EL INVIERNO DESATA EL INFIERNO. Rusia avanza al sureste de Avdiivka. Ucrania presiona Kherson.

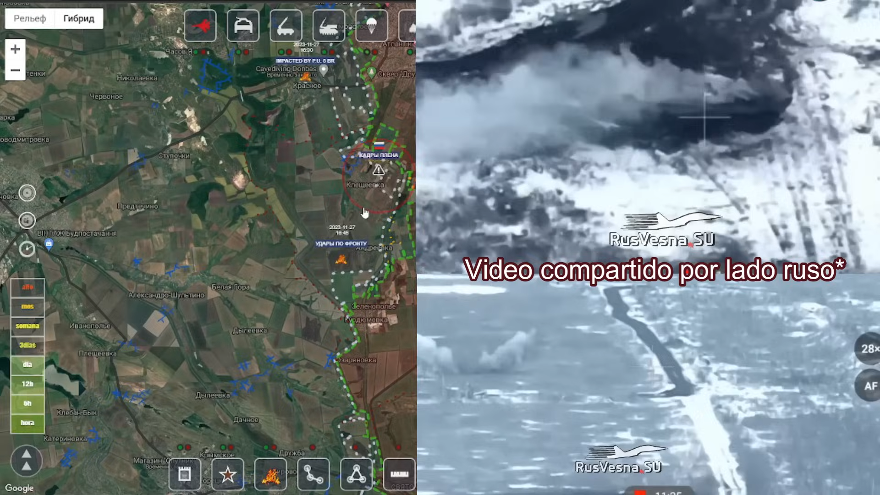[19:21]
El día de hoy vimos imágenes en el que podemos ver que la artillería rusa está enfocando todo su fuego hacia las posiciones ucranienas sobre la vía ferroviaria, como también lo es en los campos abiertos,